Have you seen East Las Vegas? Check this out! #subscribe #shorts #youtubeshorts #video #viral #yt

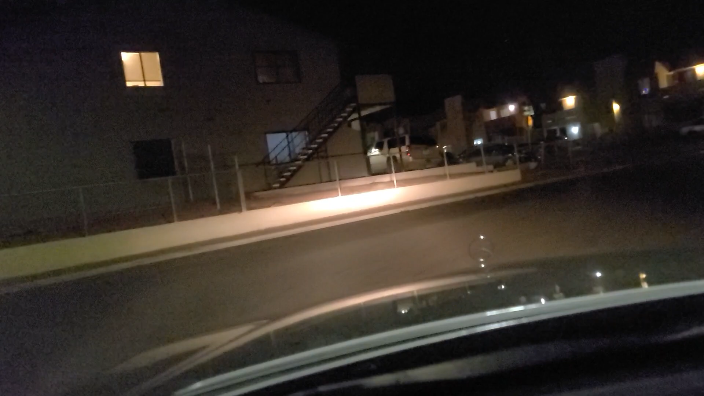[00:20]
Exeter here. And I've got someone behind me that wants to go fast. So I will slow over and let them pass. Okay.
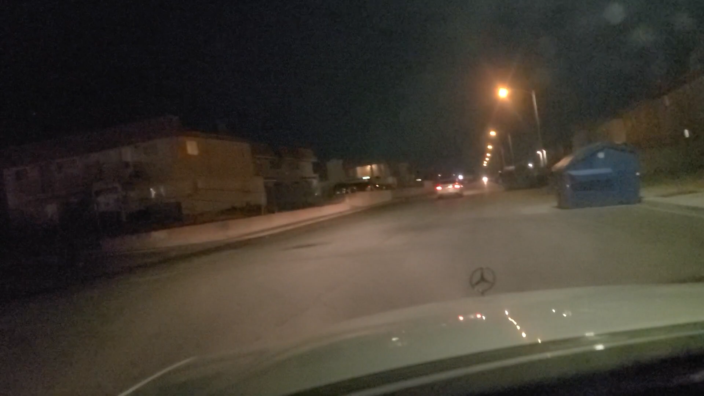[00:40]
And then I will make a left here onto Isaac. You can see the building that has fallen apart there. As well as this
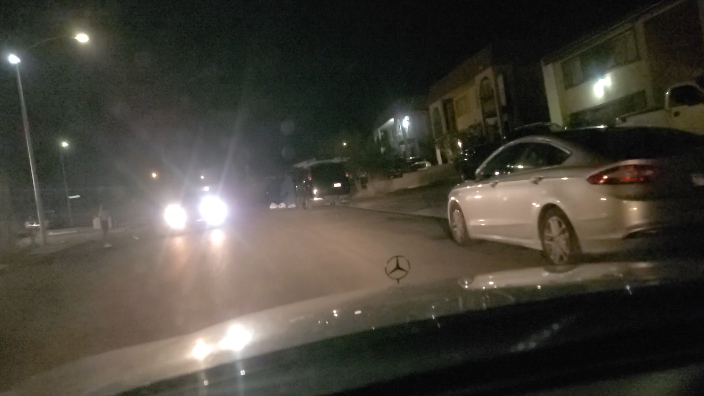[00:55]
vehicle up here appears to be talking to some folks.
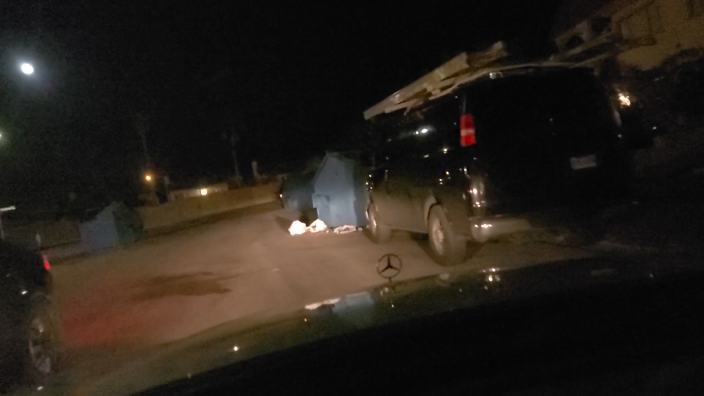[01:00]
Some trash here at the base of the dumpsters. Just a reminder please do like, follow, and subscribe to us on YouTube and on TikTok. It helps recommend us to other viewers on YouTube and TikTok.
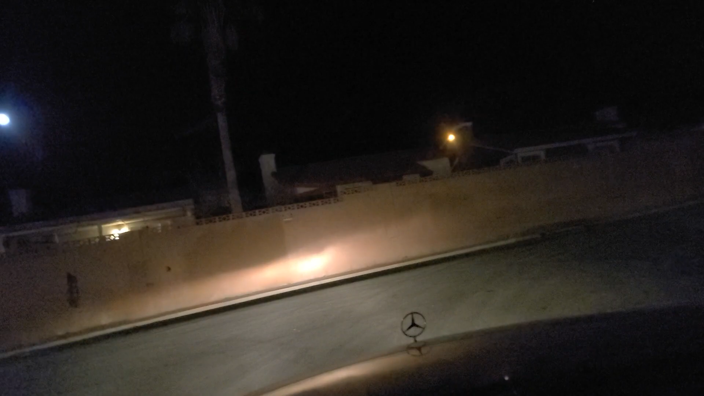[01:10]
So please make your voices known and heard. As we go south now on Easement. And the whole key to driving and being in Vegas and really anywhere in America is your situational awareness.
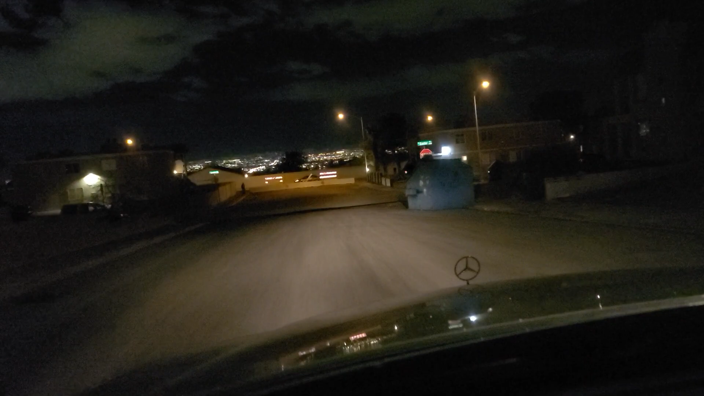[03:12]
And on the other side of that wall is Radwick Drive. But that wall there,
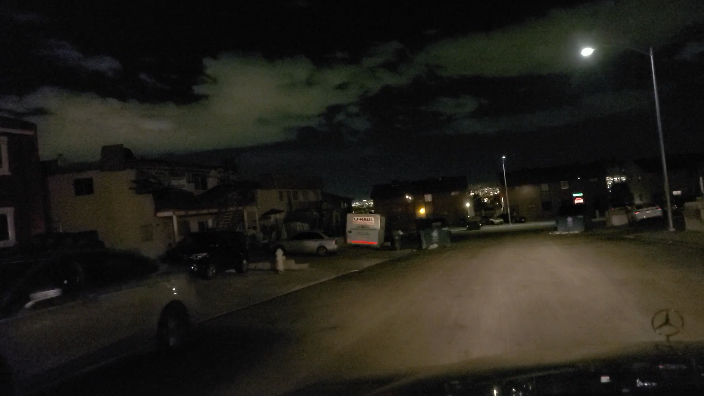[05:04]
You can see the building there. It looks like the roof has collapsed.
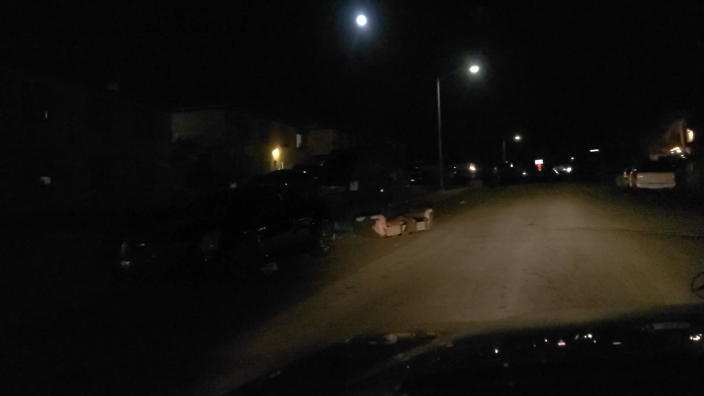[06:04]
And there's a Cadillac sitting with its front wheel. It's hard to see. Its front wheel is on a rock. It looks like.
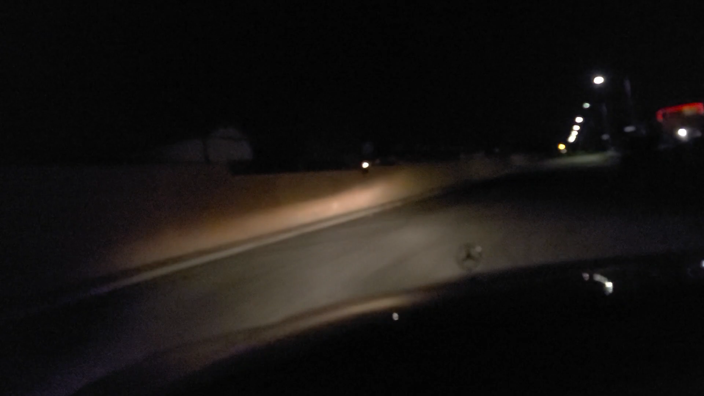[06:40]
Keep your head on a swivel. Must be mindful of everything going on around you. And of course your car door's locked, but that's pretty much a given nowadays. Anytime you go over, what is it, nine miles an hour. I'm going to go back down Isaac one more time here. Sorry for the glare. So you can see more of Isaac here.
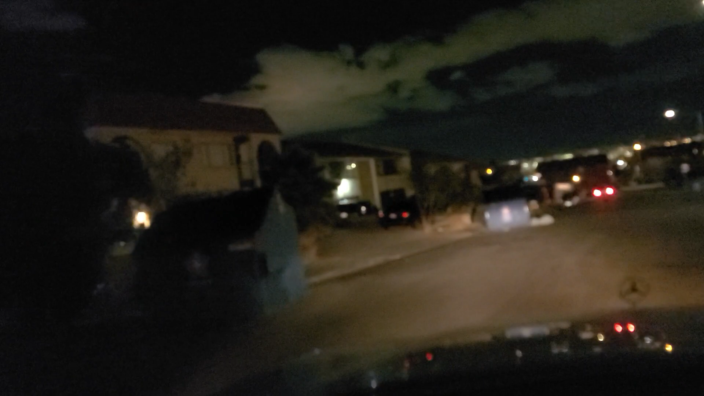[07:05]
The lights up there reflecting off the clouds. That's from the strip up there.